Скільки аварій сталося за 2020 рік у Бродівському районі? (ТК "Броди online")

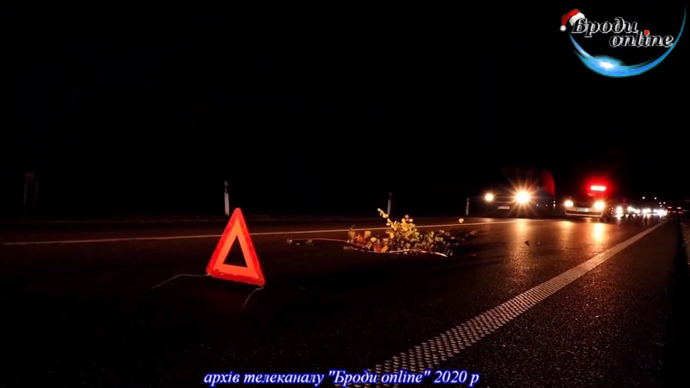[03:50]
Вночі в кінці вересня через недотримання безпеки руху під колесами вантажівки загинула жінка, мешканка нашого району.